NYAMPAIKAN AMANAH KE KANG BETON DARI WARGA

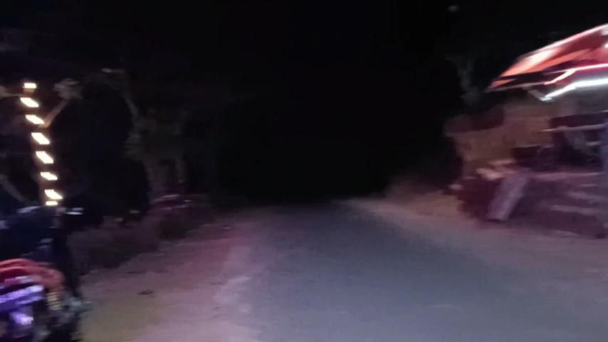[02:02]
berada di daerah sini pokoknya buat tulur-tulur yang arah ke ngerayun Wonokarto pacitan dan sebagainya yang lewat sini silahkan mampir ke tempat sini